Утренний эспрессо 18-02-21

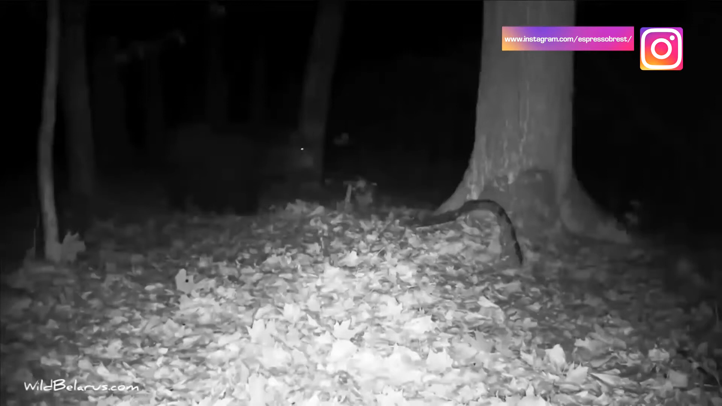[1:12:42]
В объектив попал и единственный медведь, живущий в Беловежской пуще. Для того, чтобы таких позитивных кадров было все-таки больше, а лес и город оставались чистыми и комфортными, необходимо правильно обращаться с отходами и не создавать несанкционированные свалки.